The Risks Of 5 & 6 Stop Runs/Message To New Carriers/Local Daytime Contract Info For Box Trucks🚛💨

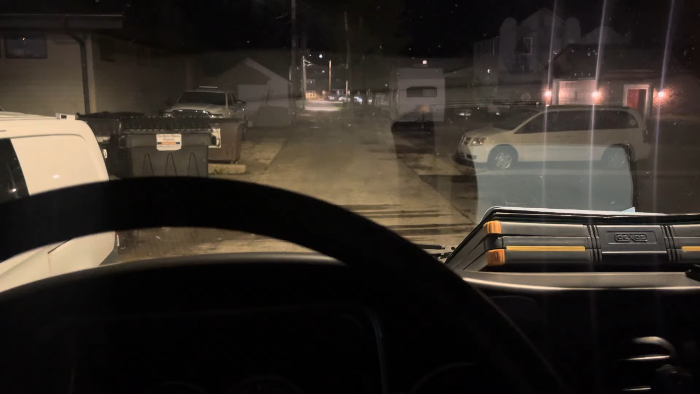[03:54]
And I'm kind of figuring that that's the way that he's going to go out, which we'll see here shortly. That's kind of what I was thinking on my way in. What would be the best way to come out of here? Because it's really tight, and you don't want to tap one of these vehicles with a truck of this height because you could do a whole lot of damage.
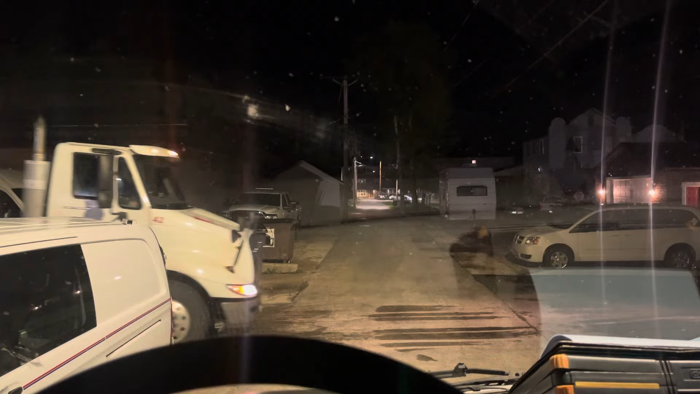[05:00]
And yeah, he's going to go straight.